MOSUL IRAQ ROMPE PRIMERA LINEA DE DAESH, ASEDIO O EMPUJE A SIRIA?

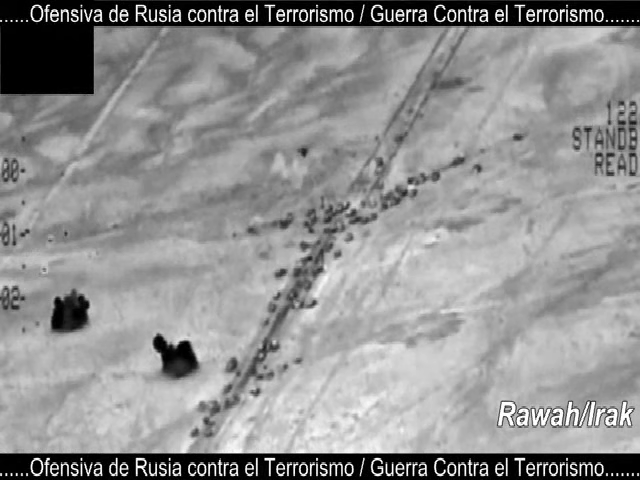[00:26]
Asimismo, las tropas iraquíes han logrado avanzar desde el sur y llegar hasta Al-Qidir,
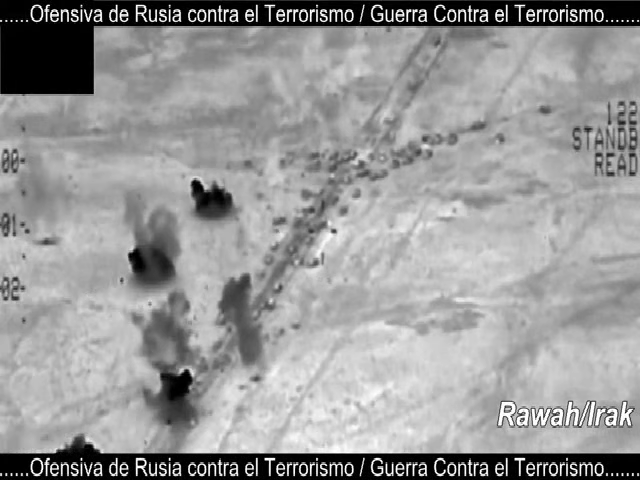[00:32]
donde se han enfrentado a varios escuadrones suicidas de Daesh que han tratado de cerrar el camino a las fuerzas gubernamentales.
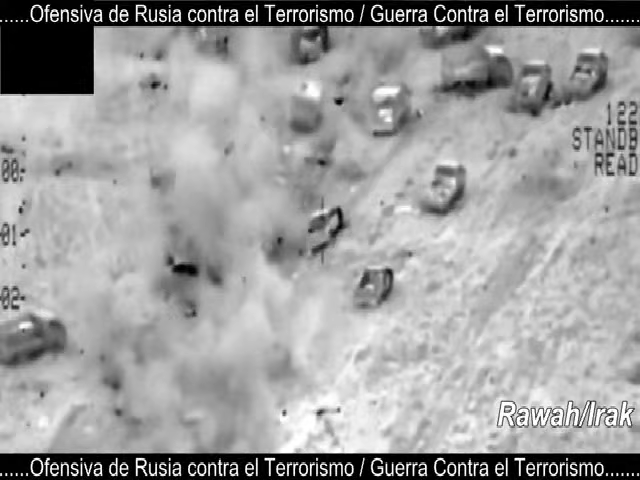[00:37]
Por otra parte, las fuerzas kurdas iraquíes, Pesmerga, quienes atacan a Daesh desde el este de Mosul,